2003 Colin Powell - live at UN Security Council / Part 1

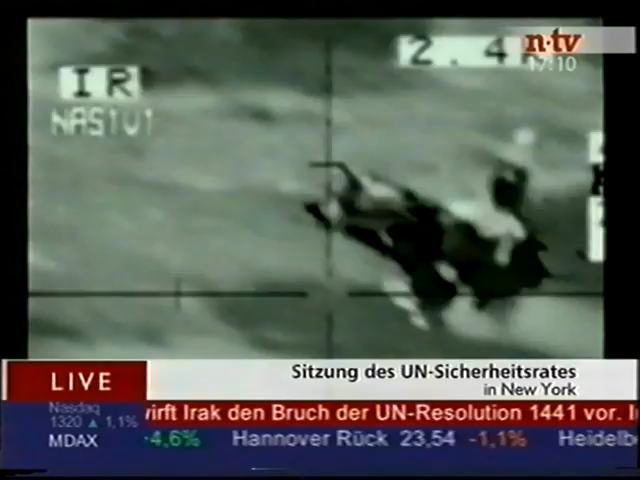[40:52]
Das sind 2000 Liter simulierten Antrax, die dieser Jet dort versprüht.